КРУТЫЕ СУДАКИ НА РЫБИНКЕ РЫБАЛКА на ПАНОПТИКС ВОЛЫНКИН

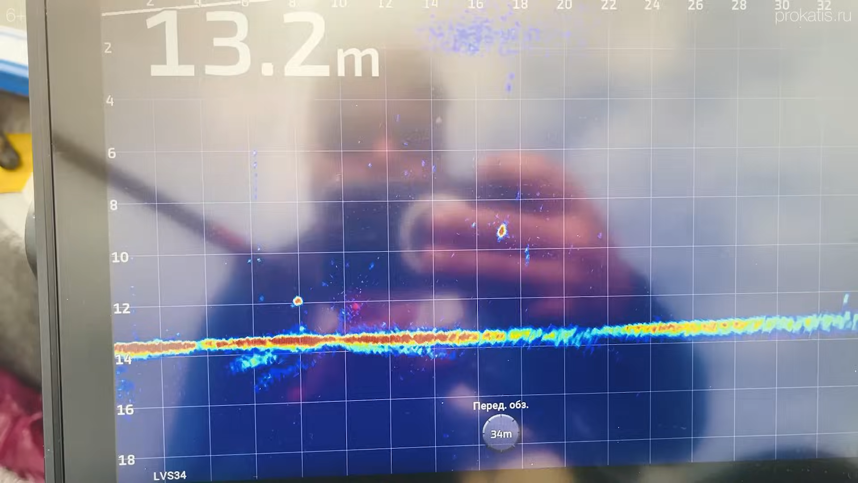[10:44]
On screen: depth 13.2 m
Такие вот У них игры С утра Постоит Под это вниз
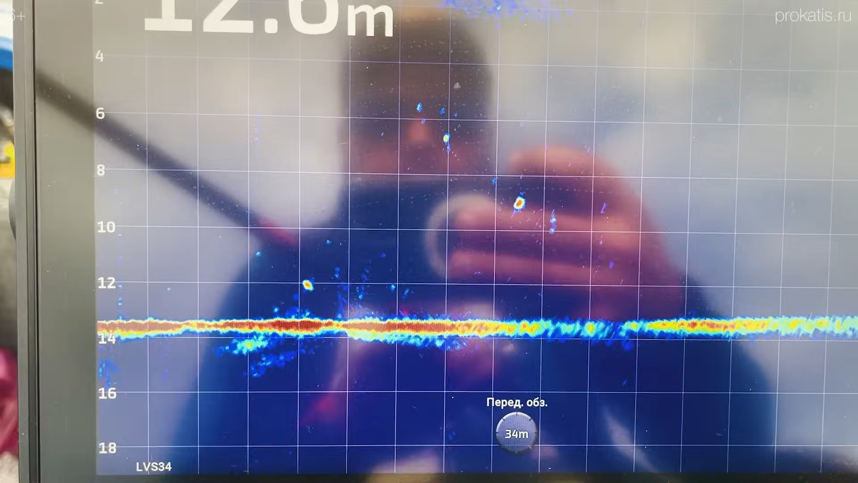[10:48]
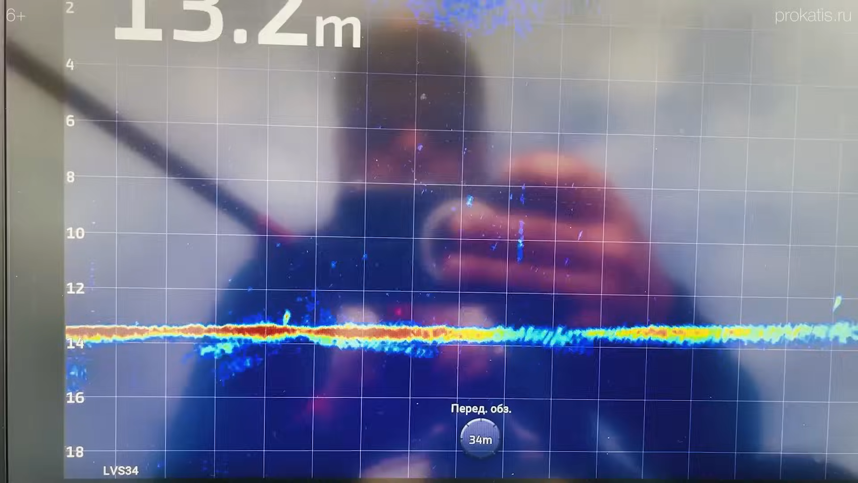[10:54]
On screen: depth 13.2 m
Поймать почти невозможно Постоянно движение Находится Ребята Два
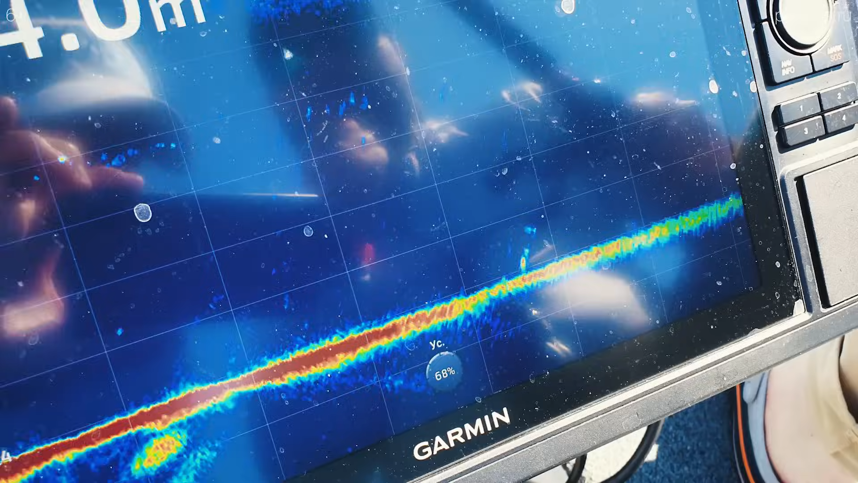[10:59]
судака Один который Пониже У нас не интересует А вот который Так мерцает Он на самом деле Очень большой Но просто Стоит к нам Хвостом
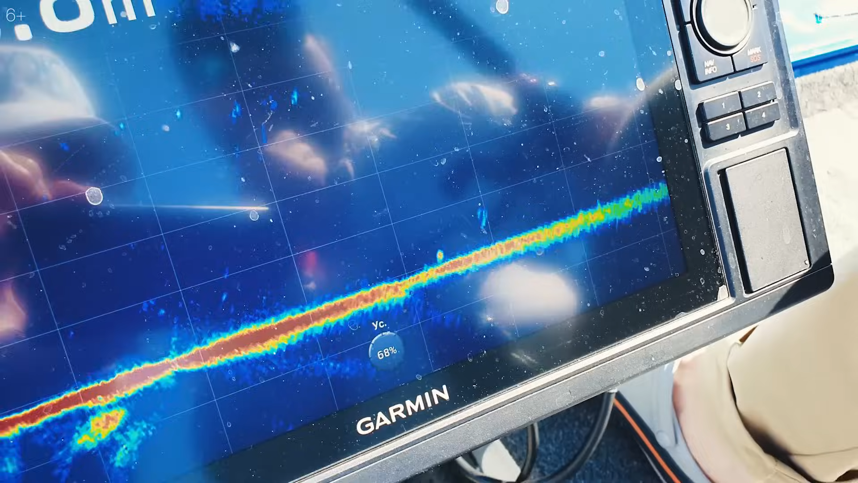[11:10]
И так как хвост Врывы Менее плотный Чем голова
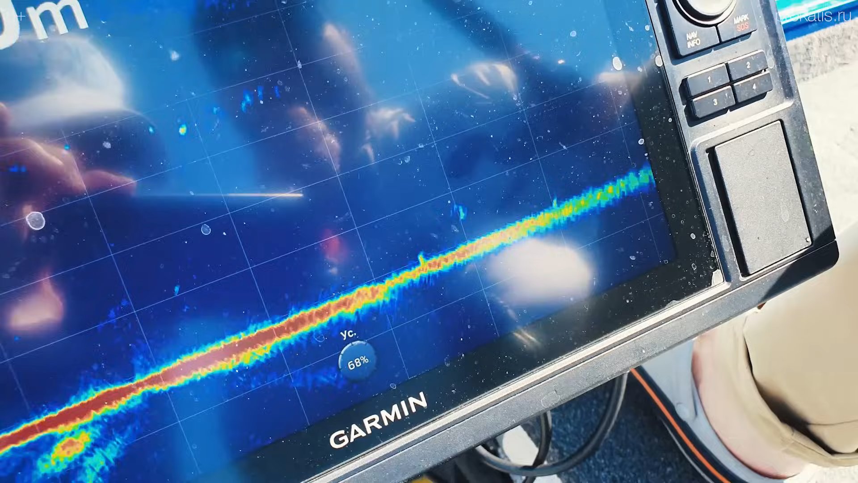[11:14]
Материя То Вот таким образом Это отображается На приборе
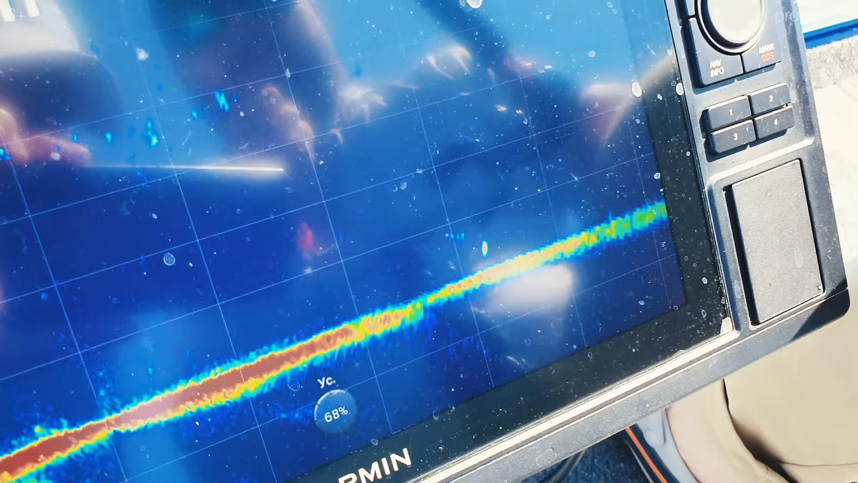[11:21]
И за такого Надо перекидывать То есть Приманку Ему Это тот случай
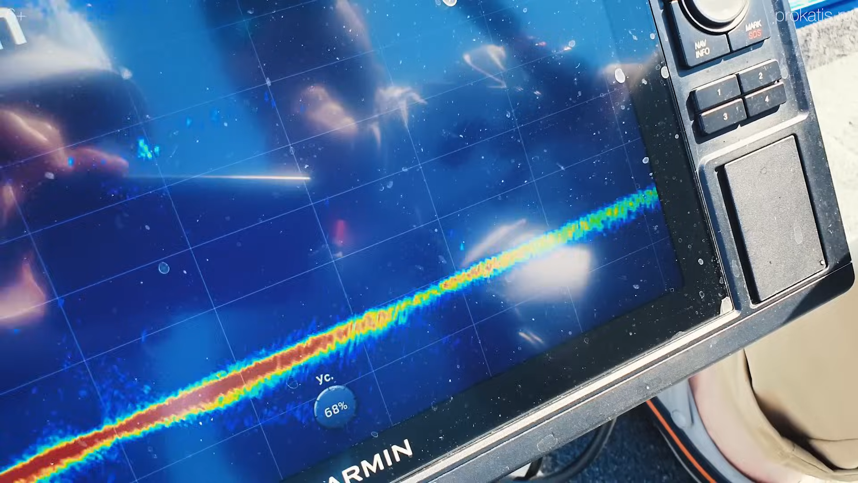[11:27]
Когда За него Надо заводить Да и кстати Косвенный признак Того что он К нам По хвостом Потому что Он от нас Удаляется Удаляться Хвостом Вперед При отсутствии Течения Он не смог бы
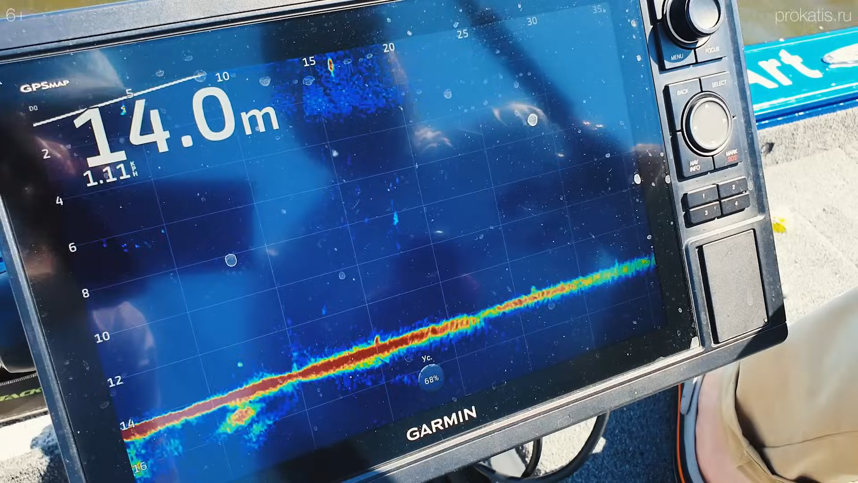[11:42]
On screen: depth 14.0 m
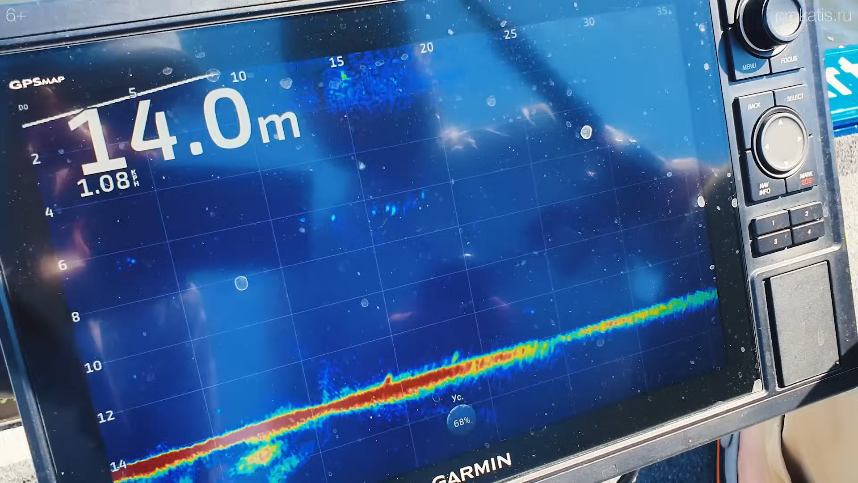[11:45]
On screen: depth 14.0 m
Да вот Даже голова В какой-то момент Проявилась Но это точно Рыбу Больше пяти
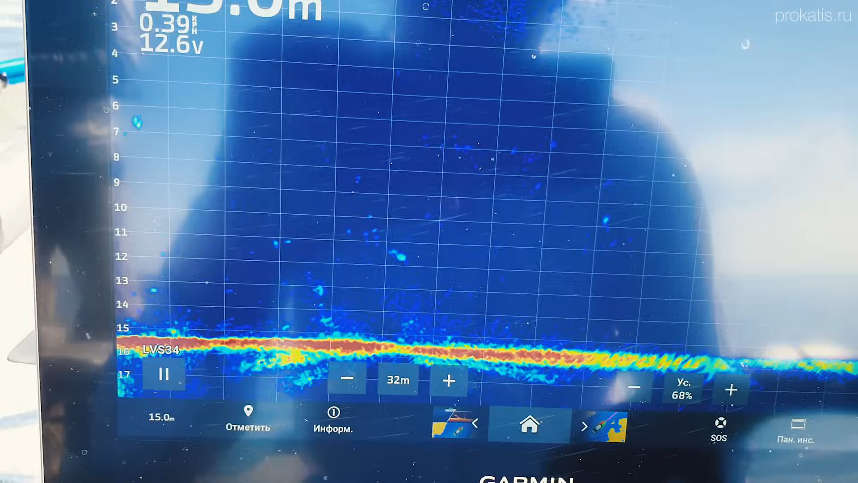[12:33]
Он уже четвертый раз Так делает
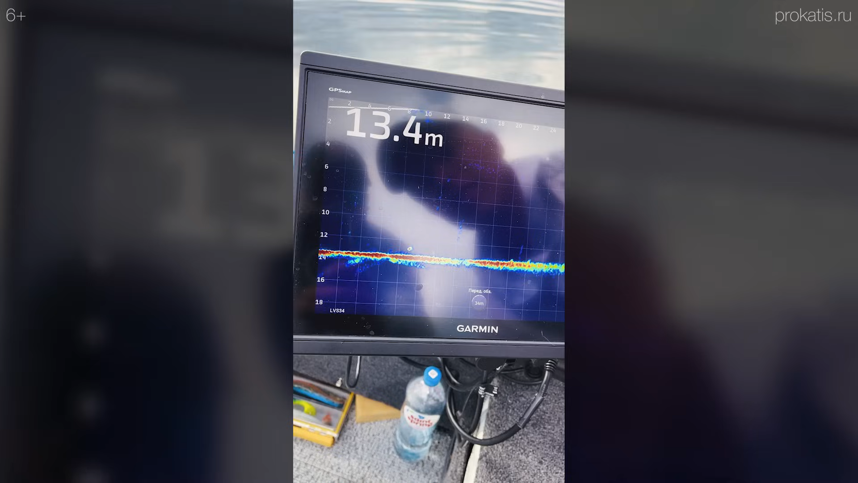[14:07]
On screen: depth 13.4 m
Да Вон он Вот он Уже На дне
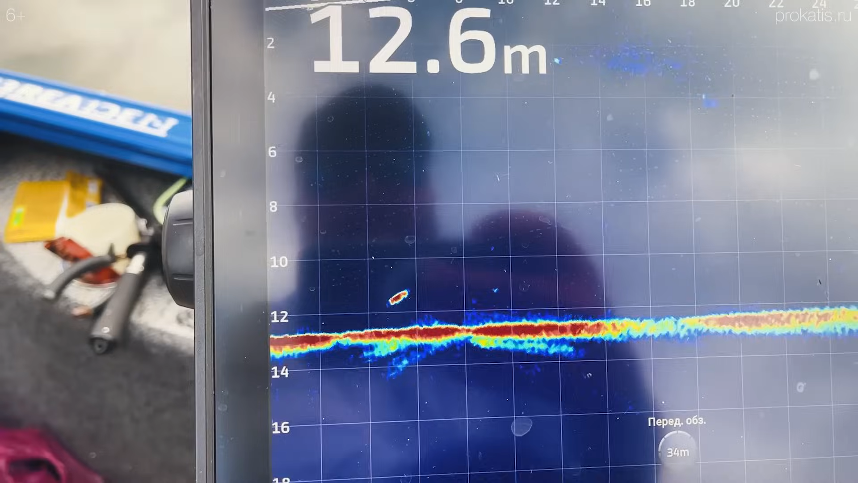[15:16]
On screen: depth 12.6 m
А как Он за ним Рванул Слушай Я думал Ну сбил Ну сбил Он прям вот Ну было видно Что он атаковал